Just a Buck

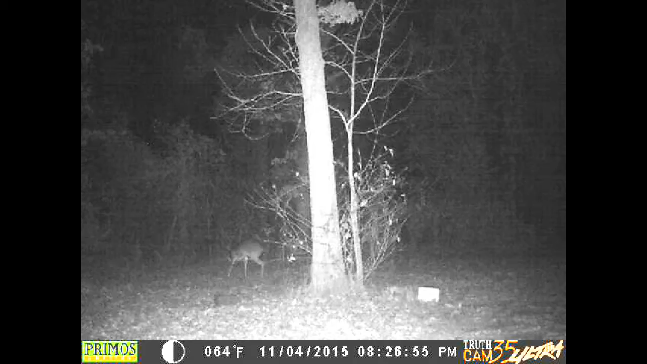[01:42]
But anyway, about a minute later here, he comes out on the left-hand side. And when he raises his head up, you see he's got a pretty good rack on there. Hopefully nobody gets him this year.